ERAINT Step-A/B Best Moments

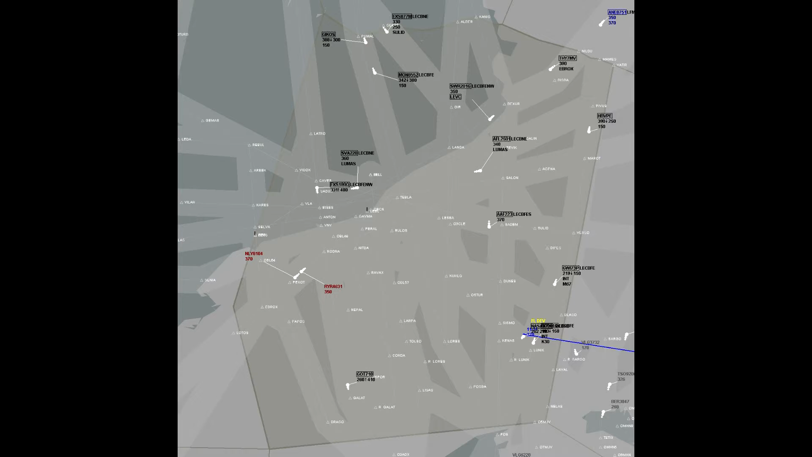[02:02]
NASA 8720, roger, thank you. NASA 8720, contact now Barcelona 123.650, goodbye.
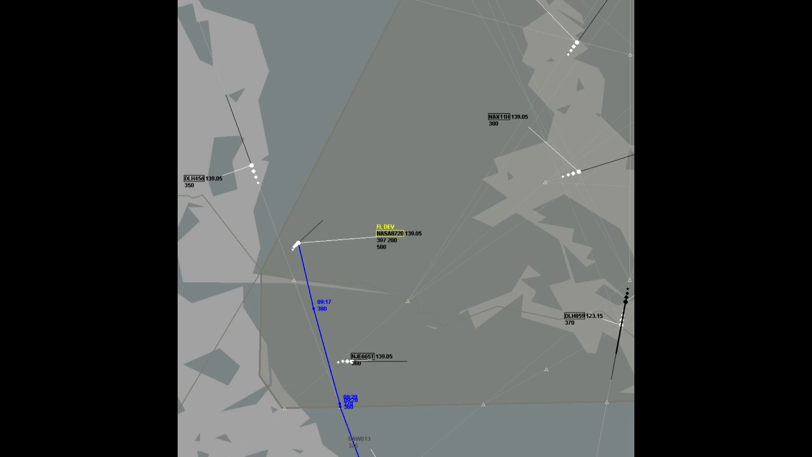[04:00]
Lufthansa 2 Victor Tango, radar contact, climb flight level 290. 290. Climb flight level 290, Lufthansa 2 Victor Tango. Vale, ya me da tiempo a mandarlo este.
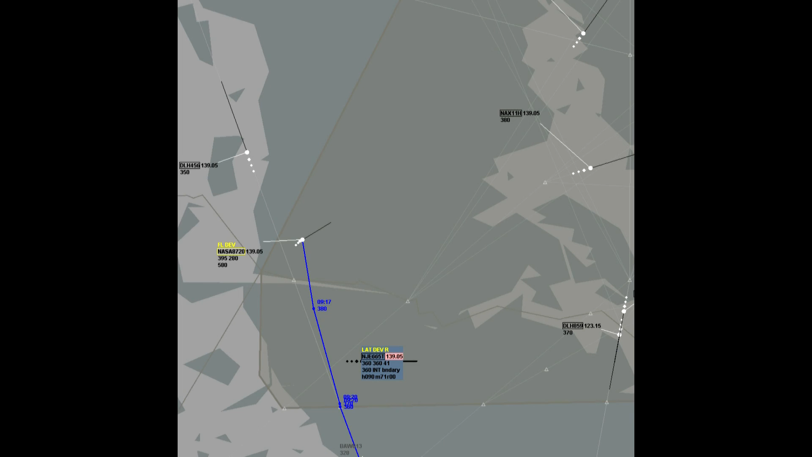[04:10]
Thermal control, Ryanair 3, Kilo Juliet, good morning, flight level 370. Oscar, el NASA te lo paso, estaba con la emergencia de fallo de motor.